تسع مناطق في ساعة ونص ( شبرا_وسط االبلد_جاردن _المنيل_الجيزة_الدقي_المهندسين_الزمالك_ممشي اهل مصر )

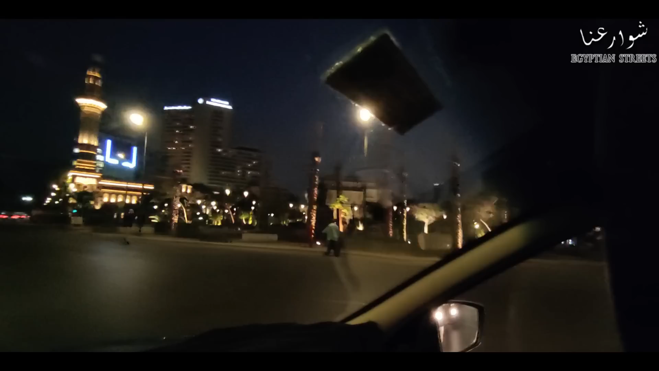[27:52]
وعلى فكرة فيه تمسال على اليمين قوي. مش واضح قوي. يعني ده تمسال عمر مكرم يا جماعة. تمسال عمر مكرم. والجامع ده ده جامع عمر مكرم. وهو ده الجامع المشهور اللي هو اشهر. يعني جنازة اشهر الشخصيات. جامع عمر مكرم العليم. عمر مكرم يعتبر فندان التحرير. واحنا كده يعتبر يعني لو هنتكلم اداريا ان يعني احنا كده تابعين لجاردن سيتي.
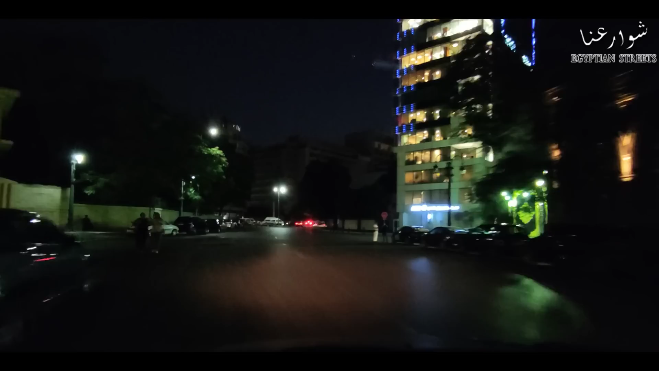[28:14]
عبدالقادر حمزة. وفندق انتر كنتيننتل سم رميسة او. طبعا اليمين ده جماعة يعني اللي يخش يمين ده يبقى عالكورنيش. انتجاه التحرير.
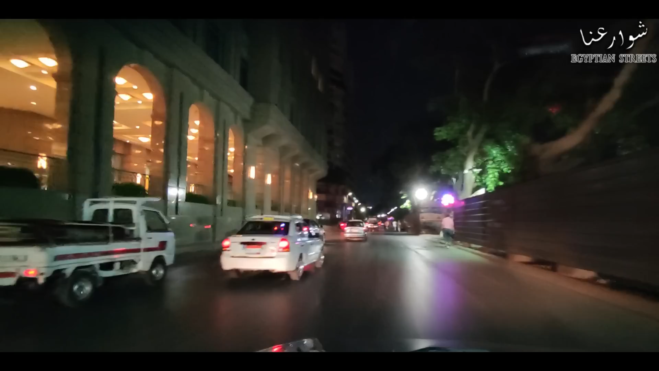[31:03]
مشان بس ما تطلق بطوش يعني ده فورسيزون جاردن سيتي فيه واحد تاني بشارع مراد. في اللي علمين ده انا كنت صورت الحاجات دي كلها او جران ده اتطور او جران ده حيات علمين. ولكن انا كده ماشي علشان رايح على المانيال. انا اخد جولة سريعة كده في شارع المانيال. شوف كبري عباس. شوف شارع الميل. شوف حاجات كتير يعني.
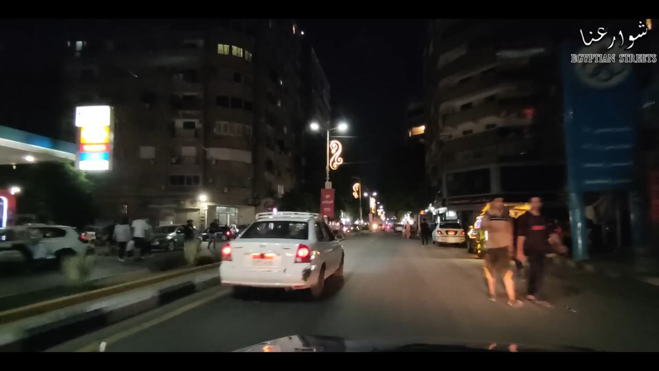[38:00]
تبع لمصر القديم يعني يا سنليل والقصر الامير محمد علي وقصر المانيستيرل وكل الحاجات دي وقشر المانيال يعني مش طويل قوي حتى الجزء بتاع ماك ده كان الدنيا بتبقى زحمة شوية بس النهار ده الدنيا رائعة ممكن احكي احكي لكم عن اصعب مواقف اتعرضت لها يعني ليه
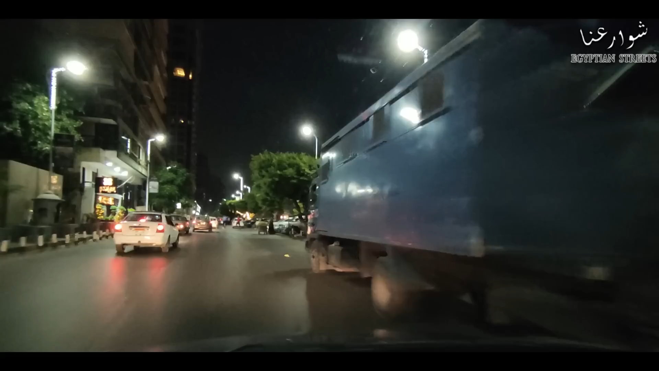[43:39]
ظروف. انا تجري كما عبصوا الشمال فوق كده بس مش عارف بكون واضح من عندكم الفور سيزون هو. اللي هو كنت بقول لكم فور سيزون شارع مراد. هو هنا.
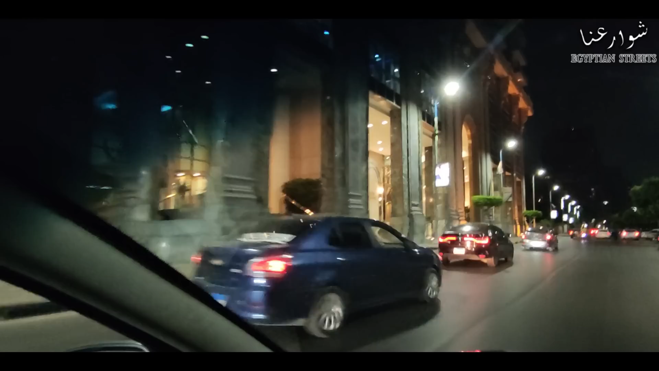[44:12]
اهو على الشمال. ليش من هناك ناحية التانية.
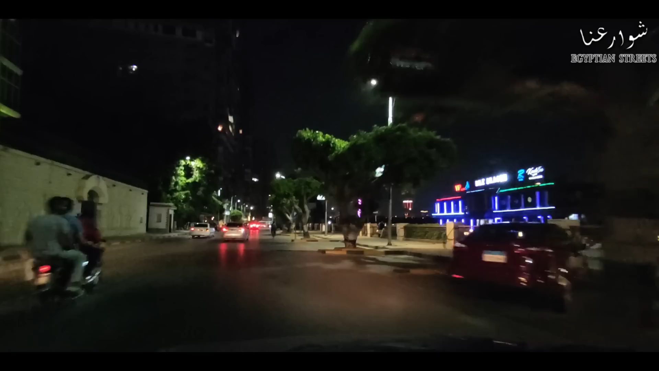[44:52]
لك انا نكمل على طول ان نوصل للمداني الجلال. يا اما نخش شمال. نروح الجيزة. مش عارف والله يعني بص احنا خلينا على طول بس علشان يعني زي ما انا نقول في اللايب ده كده اعرف اغطي اكبر قدر ممكن من المناطق. انا كده هعتبر في كورنيش الجيزة. كوبر الجامعة في وشة اهو.
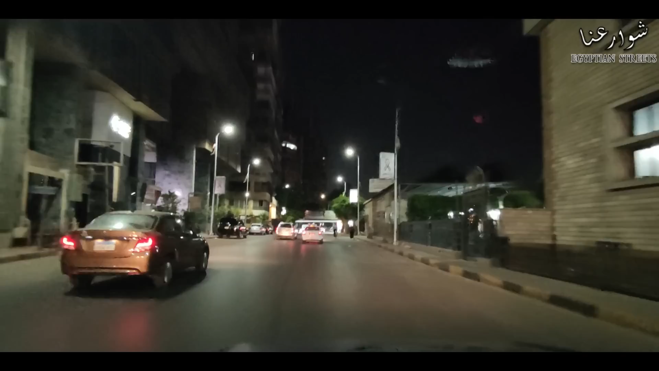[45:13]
شارع النيل. يعني انا ببداية شارع النيل ان الشارع ده مكمل. الشارع ده اللي مكمل على طول. حد ما بنوصل للمداني الكتكاتو بتكمل بعده كمان. وده كوبر الجامعة هنا هو. ما ممكن نخش الشمال ده. بس احنا مش هنخش شمال. هنتجمل على طول برضو.
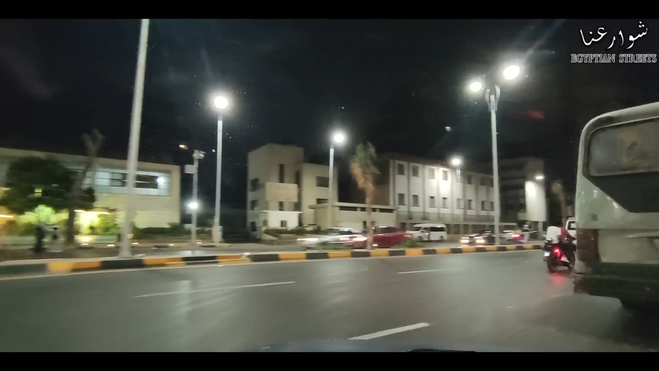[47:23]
خرجنا تاني اهو على شارل دي جول. تمام? الشارع المشهورة طبعا. شارل دي جول ده يعني كان اسمه شارع الجيزة. هو احنا لو مشينا للتجاه التاني هنروح على هنلاقي شارع بيحو يمين كده اللي هو يبقى مراد وبعدين من المرادة نبقى في شارع هنبقى في مدان الجيزة. طبعا من العلامات المميزة في شارل دي جول. العلامة اللي على يميني دي اللي هي مجلس الدولة.
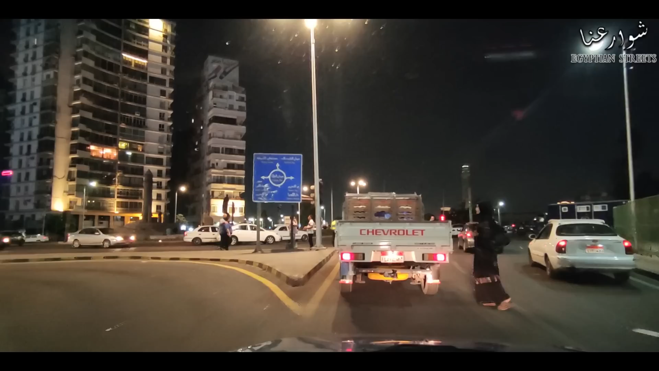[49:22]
بصوا يا جماعة اليمين ده. انا لو كنت مشيت على طول في شارع النيل كنت اخرج اليمين اللي هناك ده واخش من اجباري في الشمال. اعدي بقى على كبر الجلاء اللي هو كبر البحر اللي اعمل اللي كنت صورته قبل كده. واقش الابرة اللي اروح لتمن عند اول اصر. لكن احنا خلينا كده بالرأي. عشان ايه? انا كده بقيتنا في الدقي على بكرة. شارع التحرير. وطبعا شارع التحرير ده كبير من اول مدانة عبدين لحد لو كملنا على طول كده هنوصل لشارع السودان.
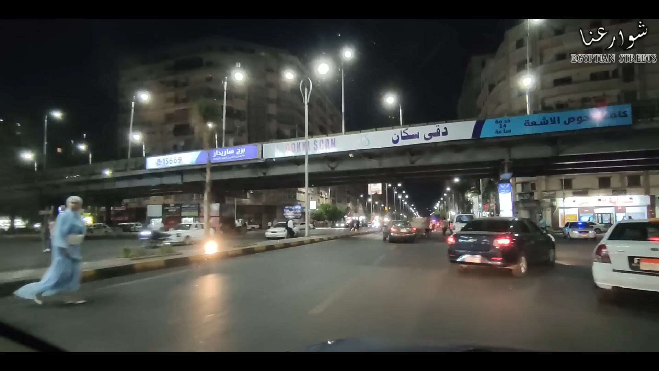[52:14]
على طول يا جماعة ودينا شارع السودان زي ما قلت عند محطة البحوش. لكن يمين بقى ايه? رجعنا تاني على شارع مزارة الزراعة وامتداده اللي هو هيكون البطل احمد عبد العزيز.
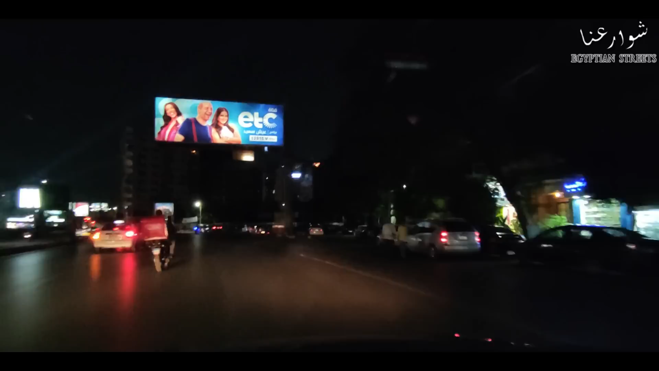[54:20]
مين ده? ده شارع نوال اللي هو مش باين ده. كنت صورته واتكلمت عنه قبل كده. وقولك ان اسمه ضاير ما بقاش اسمه نوال. عشان لو حد حابب يكتب عنوانة وحد بيدور عن جي بي اس. بس بداريبا محمد حسن الرزاز. وايد على الشمال هنا المتحف الزراعي. والمكان اللي هو كان من شارع تلتمية وستة يعني اتقفل وتفتح تاني بمسمة جديد. وده طلعت اكتوبر اتجاه مدينة نصر.
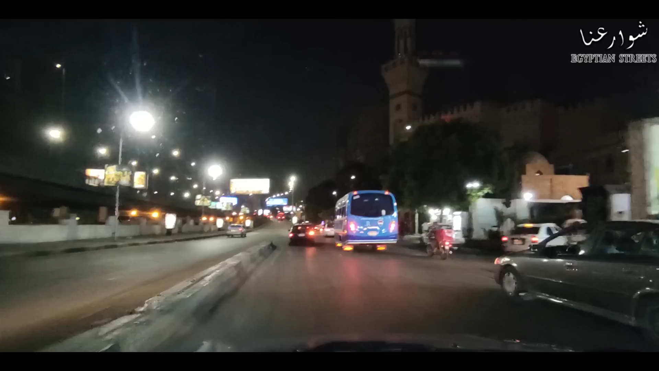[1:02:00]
نفس الشيء في المغرب لكن ايه شكرا جميلة احنا كده خلاص يعني هنطلع على الكبري تماما ده كبري خمستاشر مية يا جماعة ودي طلعة من طلعاتي اجلب خمستاشر مية واتجاه التحرير هنطلت المغرب مهنة السايز برضو ربنا يخلصنا من المهنة دي على خير